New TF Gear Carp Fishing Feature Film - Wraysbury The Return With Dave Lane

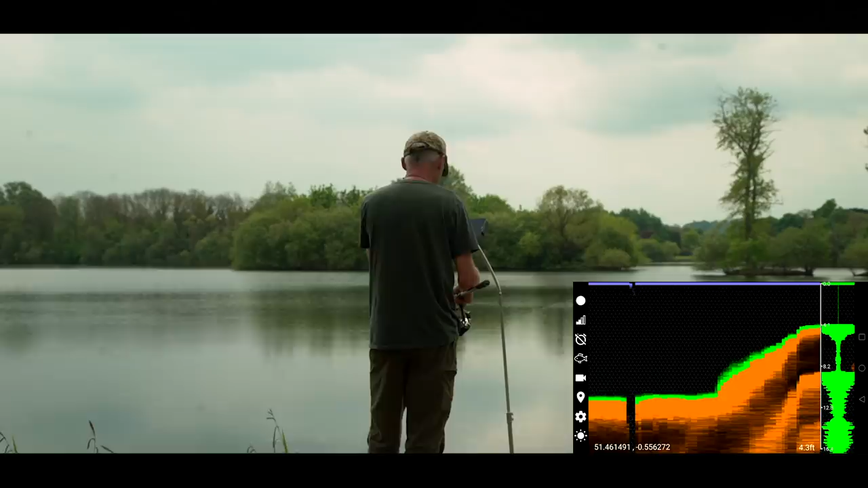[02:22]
So if I flick that over to the camera, we get gravel. We get lots of gravel.
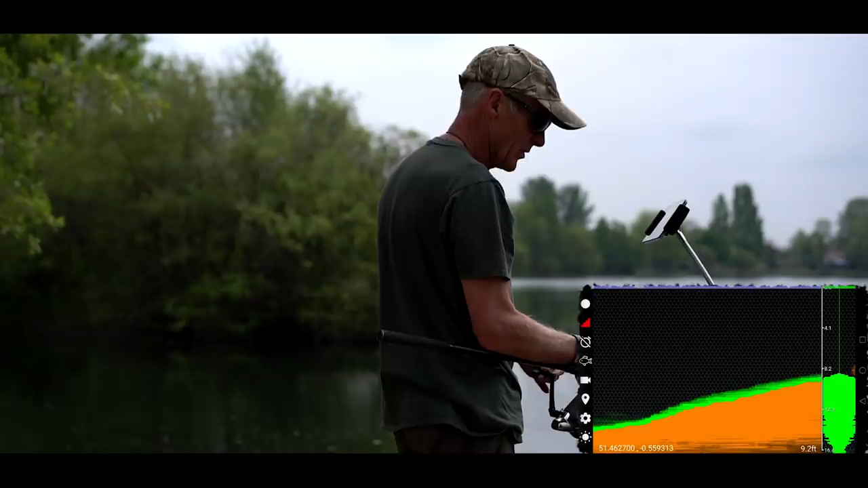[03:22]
So a little look, see what it's actually like. A little bit scrubby on the back there.
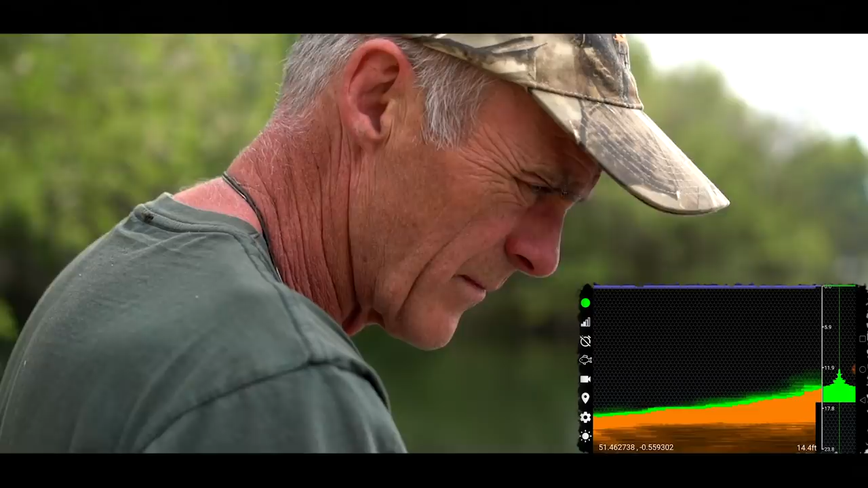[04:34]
What that is, silkweed, I think. Don't look that good. Or something there.
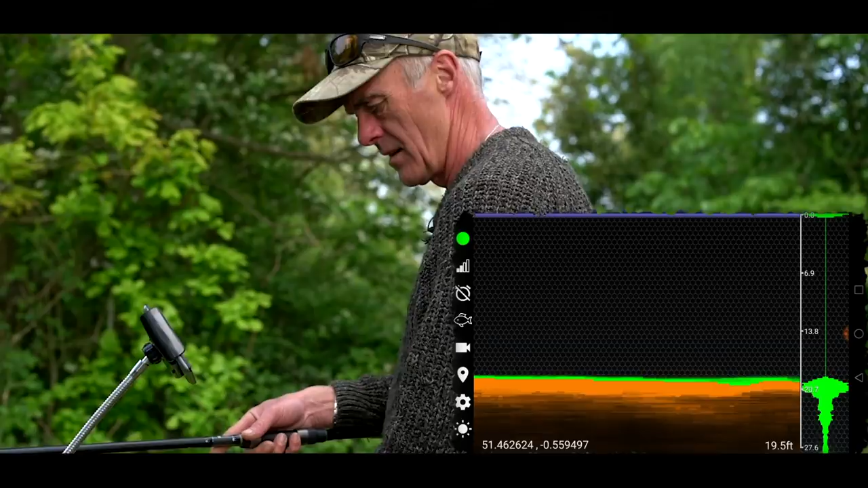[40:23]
On screen: depth 19.5 ft
19.5 foot. God, you wouldn't think that looking out there.
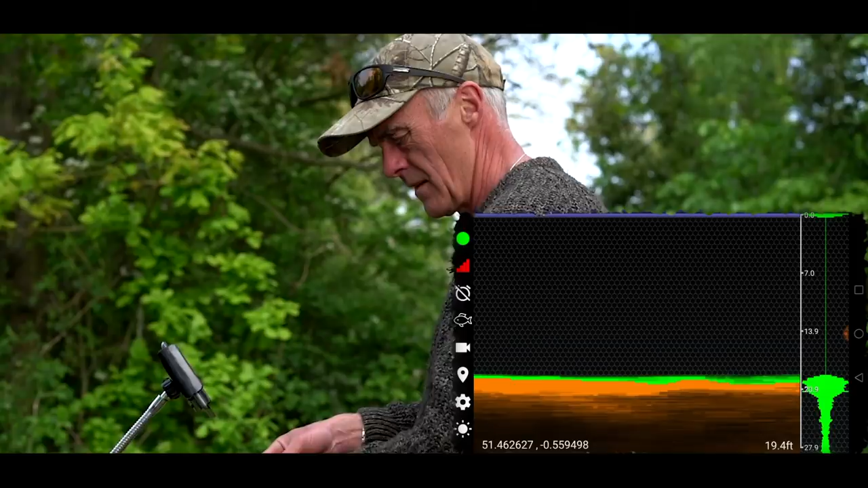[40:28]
On screen: depth 19.4 ft
Not really an area of the lake I've fished even back in the day, to be honest. I think because this swim was very public access back then.
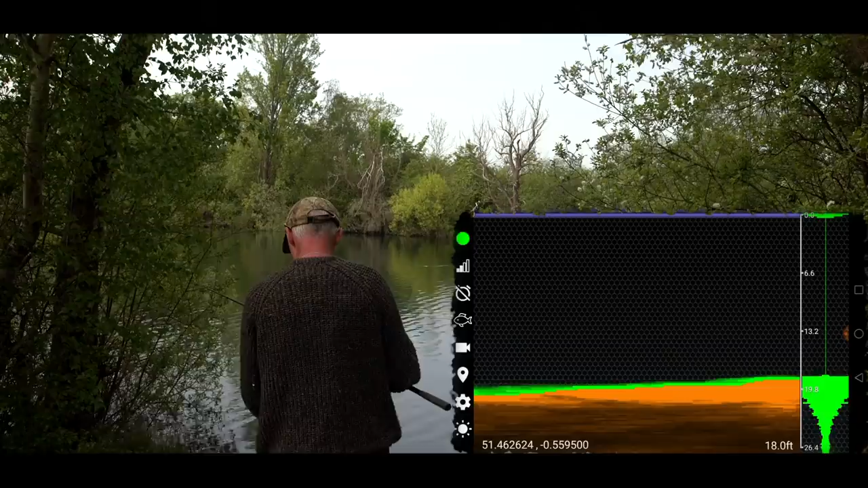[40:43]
On screen: depth 18.0 ft
There's usually lots of people in here. 18 feet. Deep old thing.
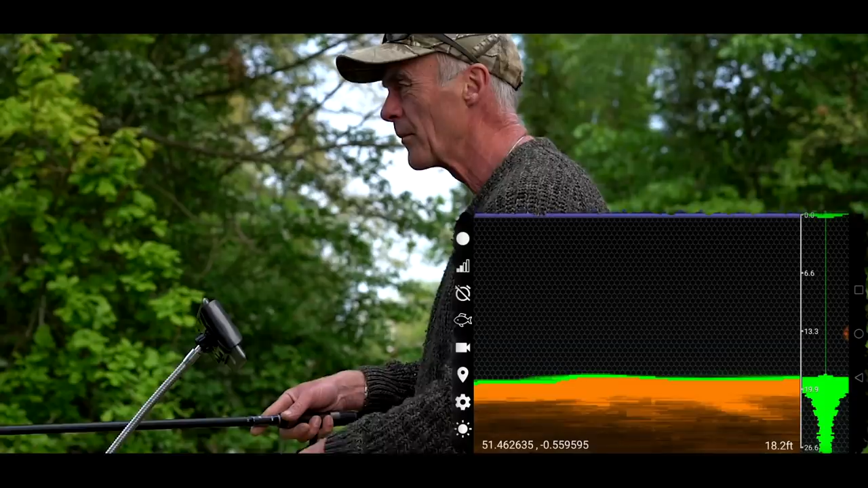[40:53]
On screen: depth 18.2 ft
Oh, just starting to creep up a bit there. 17.5. 17.
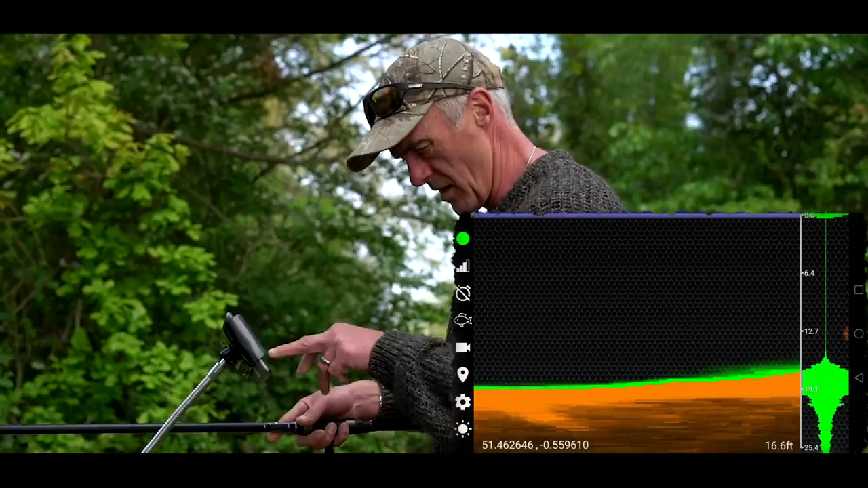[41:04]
On screen: depth 16.6 ft
Oh yeah, you can see it just coming up on the screen. Oh, it's coming up there. Lovely. 15.
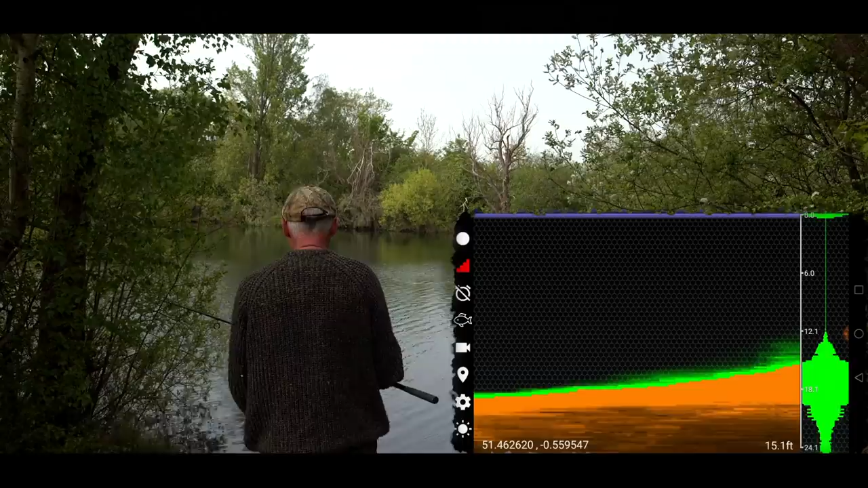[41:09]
On screen: depth 15.1 ft
14. 13, you see a little lump there on the top.
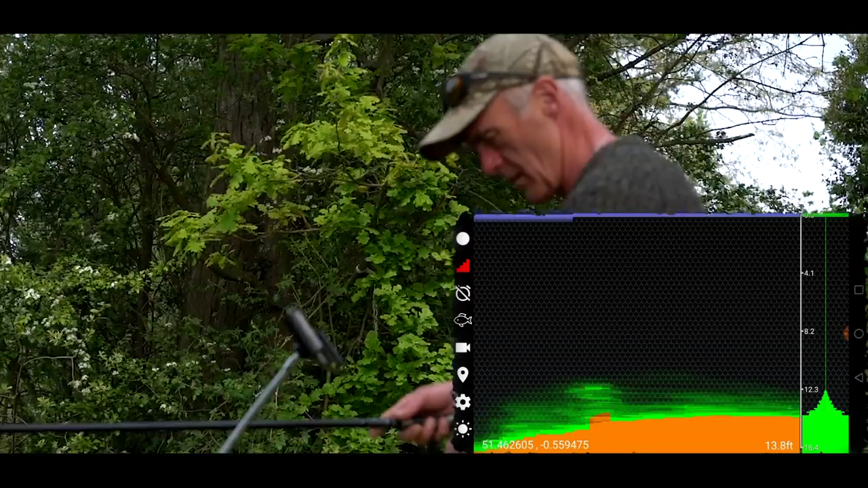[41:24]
On screen: depth 13.8 ft
13, 13.5 there, which is, you know, 6 foot difference to cut the rod lengths behind it.
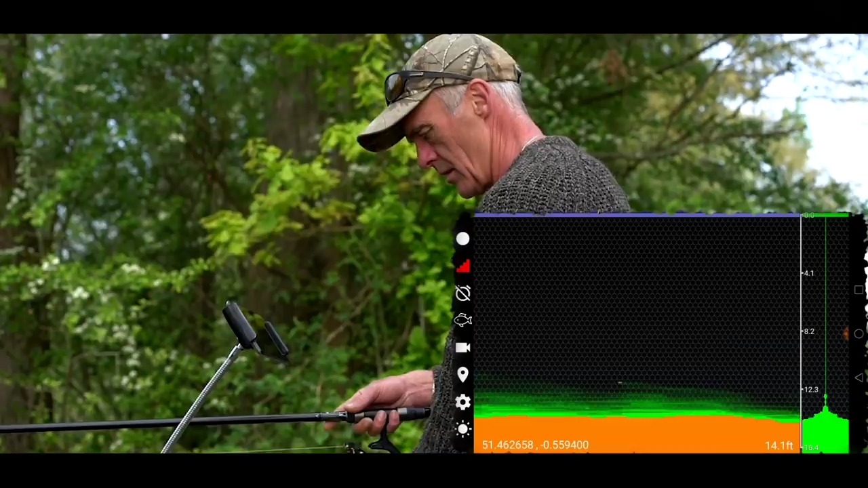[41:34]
On screen: depth 14.1 ft
And starts to just drop away a little bit there as well, this side. Nice features, those deep bars when they're like that. Yeah, don't always want to be up 4 or 5 foot. Yeah, and then it's coming back up for the marginal shelf.
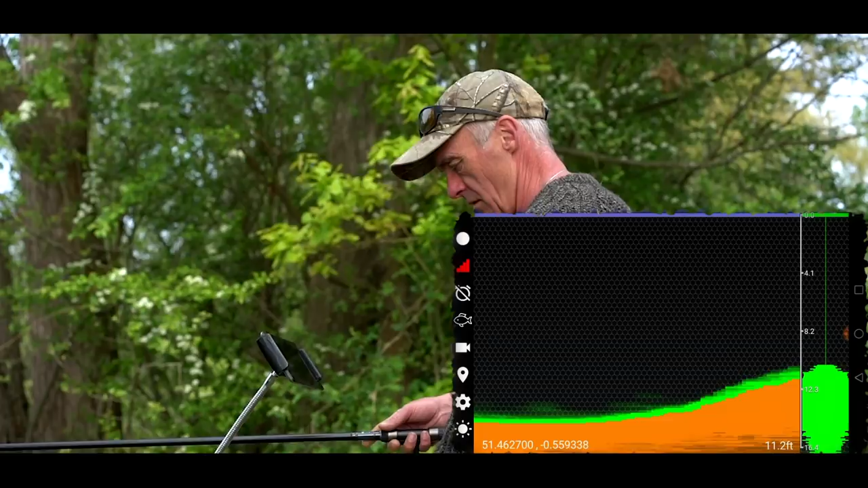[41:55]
That sort of deep beyond comes in, a little bit of a bar,